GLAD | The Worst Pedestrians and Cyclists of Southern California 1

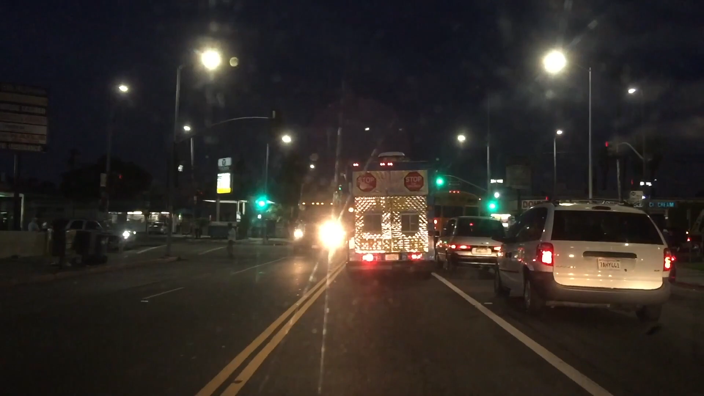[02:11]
Oh, stupid jaywalker. What a f***ing idiot.
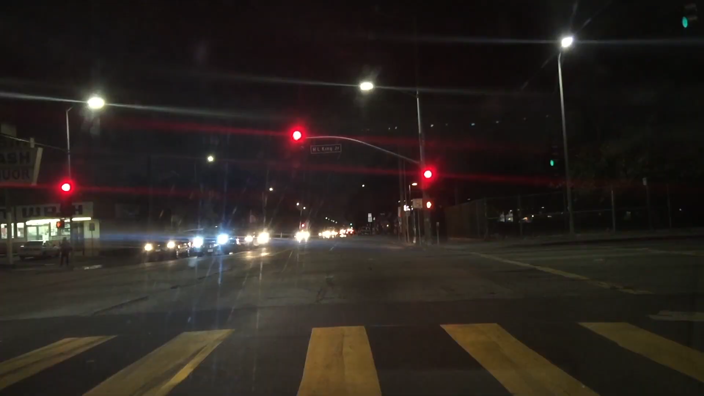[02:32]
And you've got working Colton 215 northbound, Washington to the Tan and the two right lane connectors to the Tan. Are you serious? You're gonna start crossing the street at this time? And they're working in a couple of areas of the Cajon Pass 15 northbound for the 138.
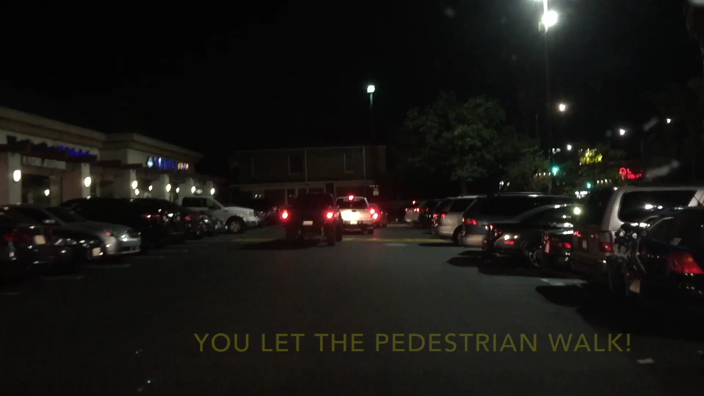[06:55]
Just turns right in front of that Civic.